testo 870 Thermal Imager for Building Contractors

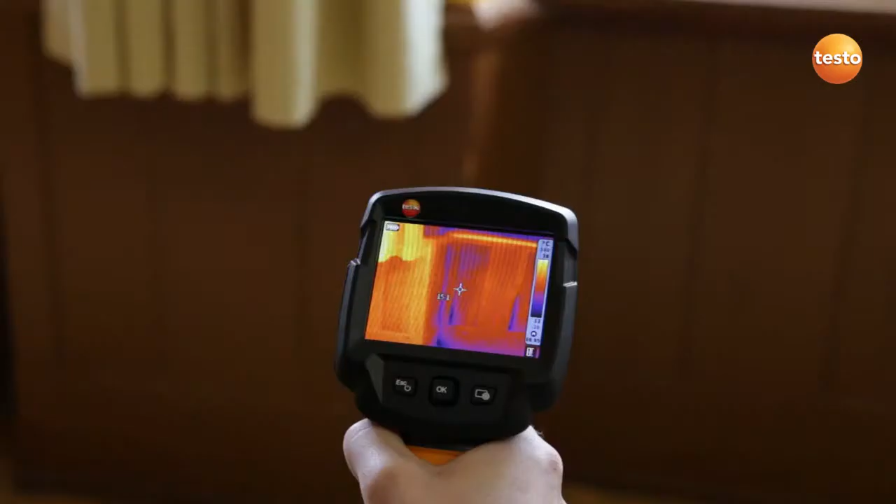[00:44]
As expected, we have a cold bridge here in the radiator recess.
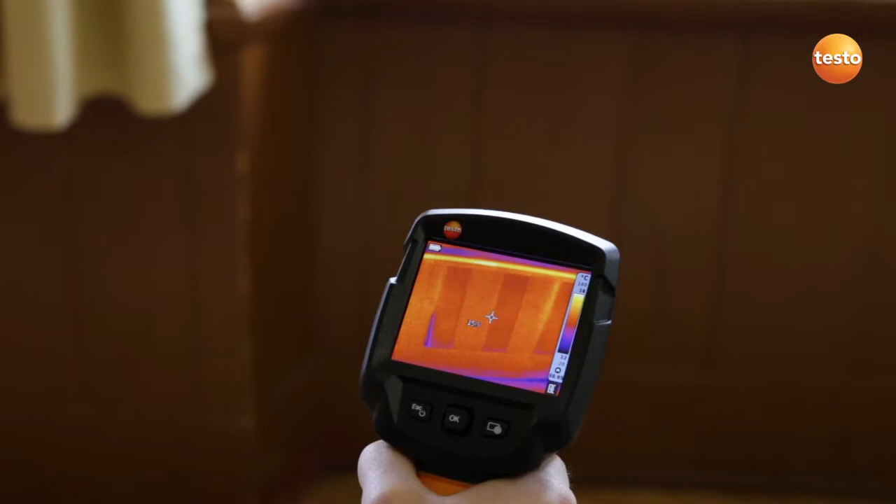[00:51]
We can see this clearly from the fact that the cold air is entering through the joints in the wooden paneling.
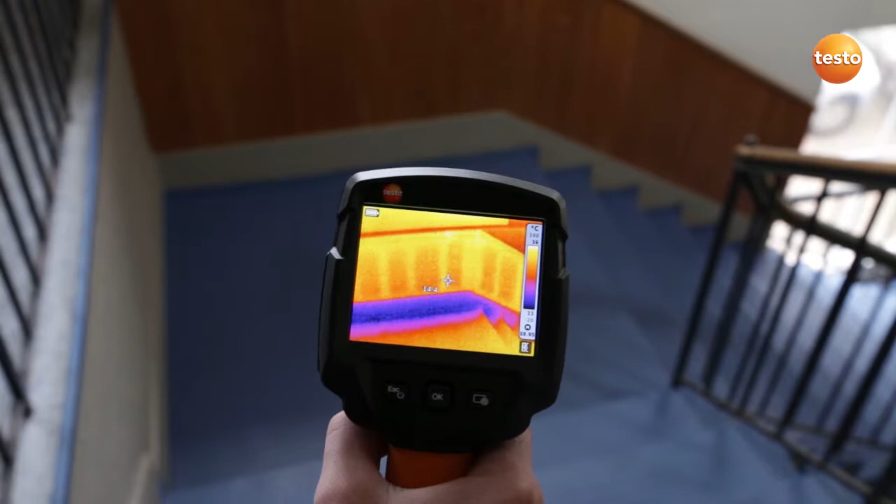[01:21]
brickwork and are in contact with the outer wall always represent a cold bridge. We can only remedy these by installing exterior insulation.
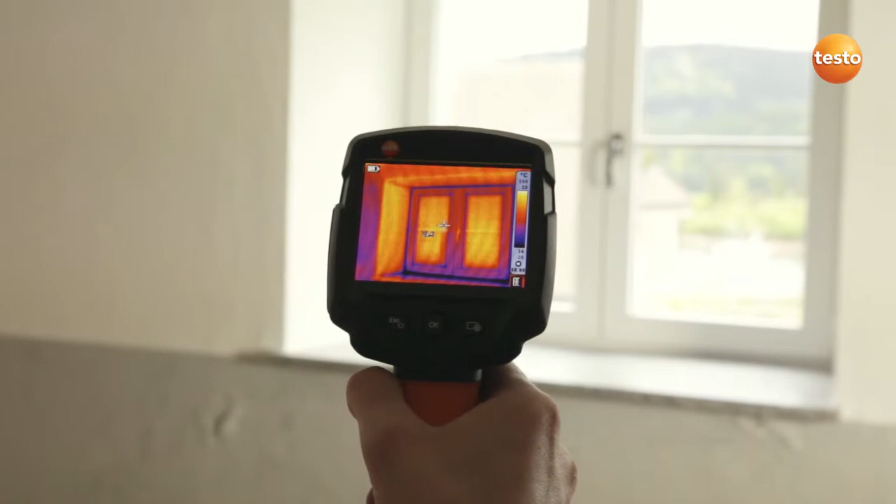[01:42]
We can see a cold bridge here in the region of the window frame. This has to do with the way the window is embedded in the brickwork. This definitely needs to be checked.
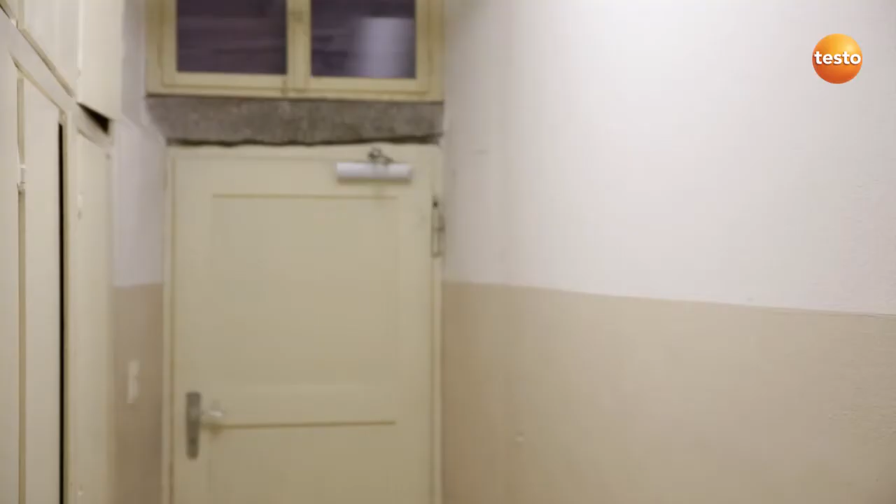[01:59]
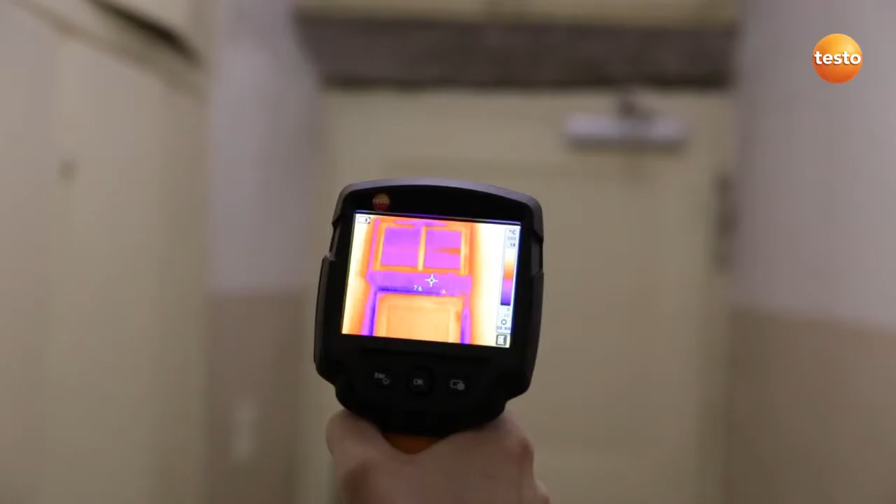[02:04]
You can clearly see that the outside cellar door we have here doesn't seal properly.
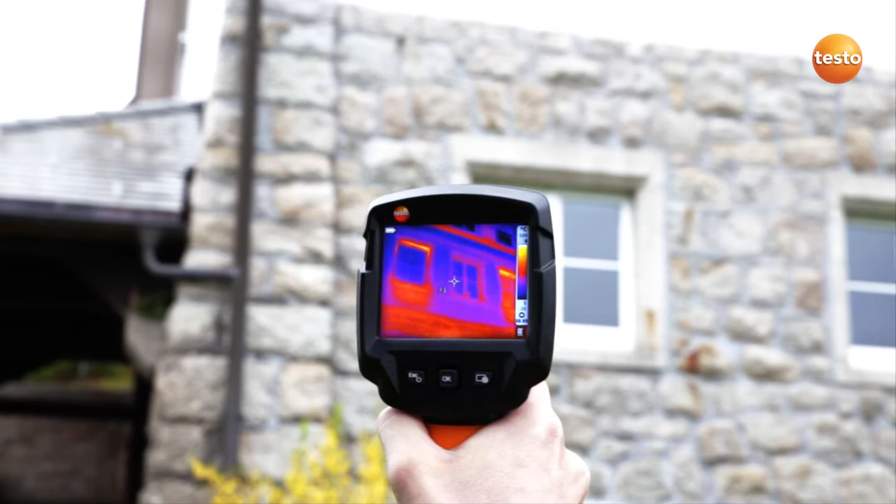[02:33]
Here we can again see the thinner walls around the radiator recess and the heat loss they are causing. Apart from this, we also have windows which are in need of restoration and should be replaced.